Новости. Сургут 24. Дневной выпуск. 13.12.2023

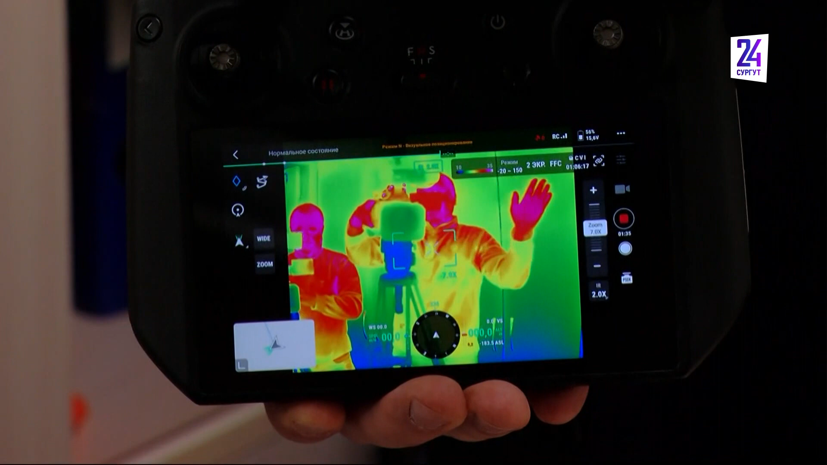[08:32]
какое расстояние, есть ли какая-то преграда на пути следования этого огня и вообще масштабы самого пожара.
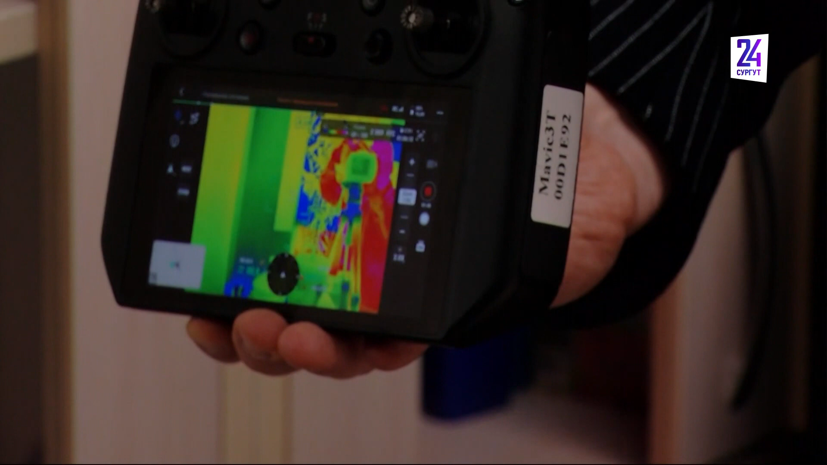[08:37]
Вот это все оперативно позволит, наличие квадрокоптера позволит нам оперативно оценить обстановку, а не дожидаться прилета сил авиалесоохраны.